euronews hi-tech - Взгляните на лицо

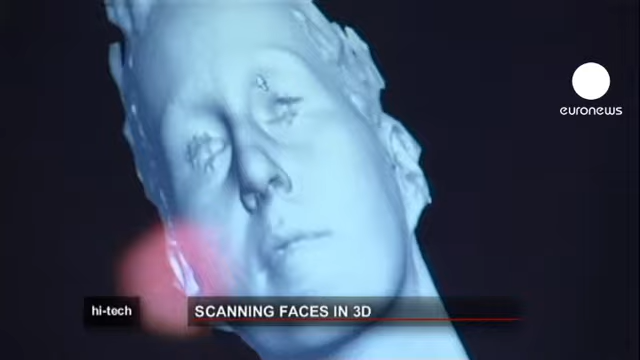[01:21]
кто в результате аварии или иного инцидента получил лицевую травму и нуждается в масштабной пластической операции. Речь идёт не только о восстановлении костей и хрящей, черепа, но и кожного покрова.
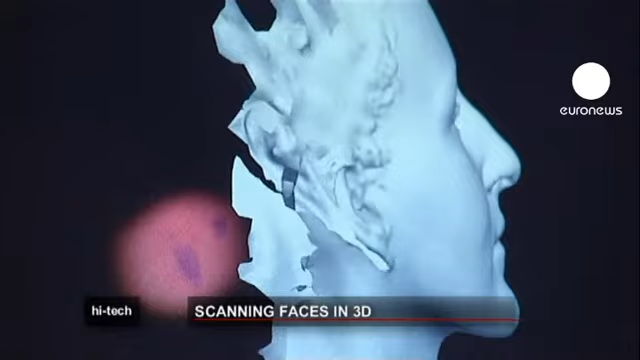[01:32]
Нам важно знать морфологию лица досконально, поэтому мы снимаем все кожные слои, волосяной покров.